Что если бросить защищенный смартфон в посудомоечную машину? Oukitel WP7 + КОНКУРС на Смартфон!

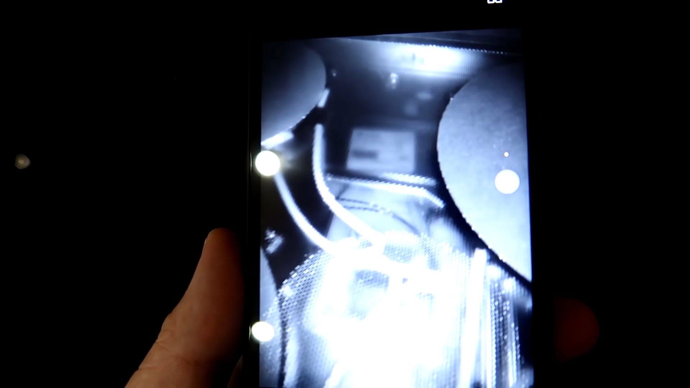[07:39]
Класс, правда? Вот это необычная штука.
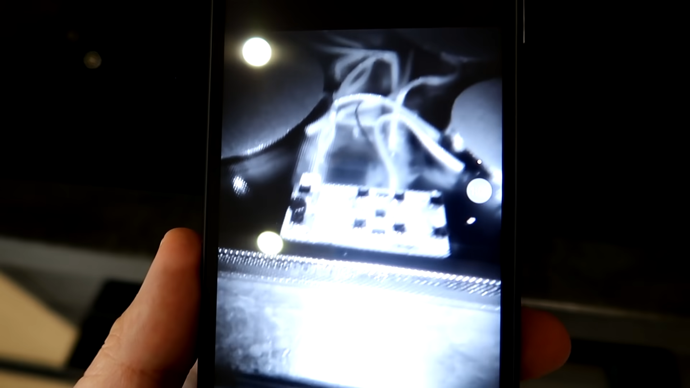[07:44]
Жаль, что только одежду он не просвещает, а только некоторые пластиковые предметы.
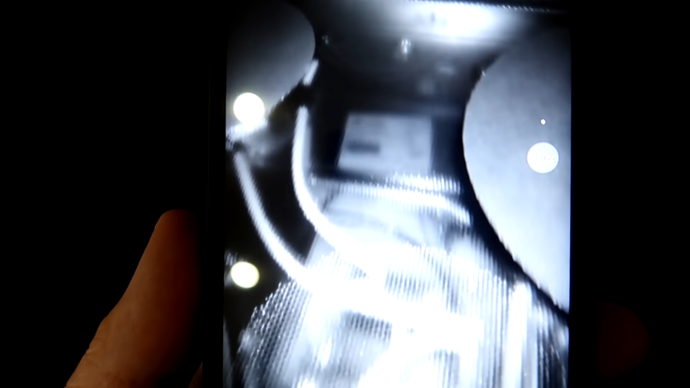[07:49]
Вот такая вот крутая камера ночного видения.